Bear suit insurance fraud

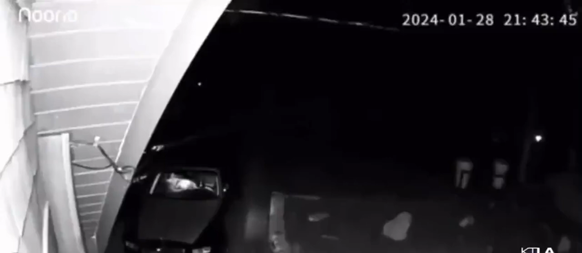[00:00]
bear breaking into a Rolls Royce and tearing up the interior. But after closer inspection, investigators determined it was nothing more than a man in a bear suit.
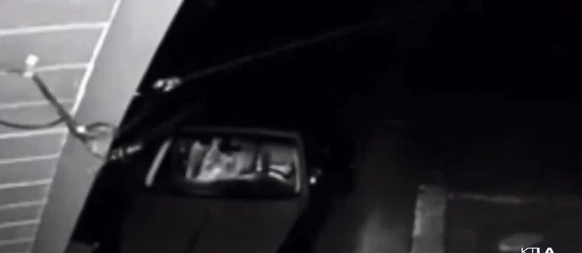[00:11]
Now four men are under arrest for insurance fraud after they used the video to